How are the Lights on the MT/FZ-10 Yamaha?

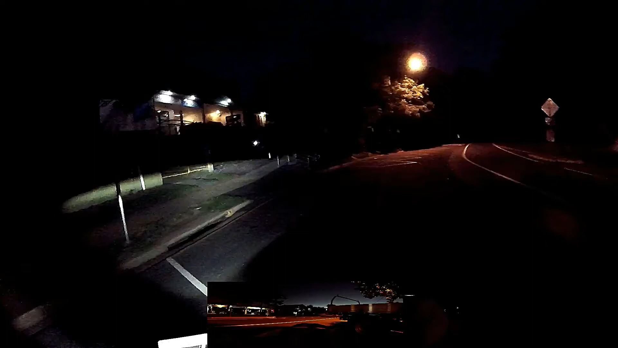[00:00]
G'day YouTubers, how are ya? Wazza here. Look, my question today is, how are your lights?
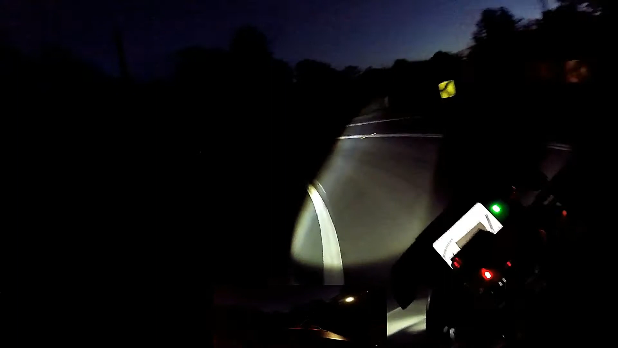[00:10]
The lights on the MT-10 Yamaha, a bit dodgy when you go around corners, after you've lived with them for a while, so how are your lights?
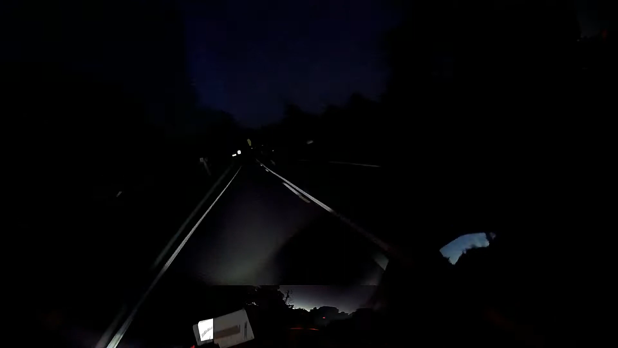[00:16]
What have you done to improve your lights?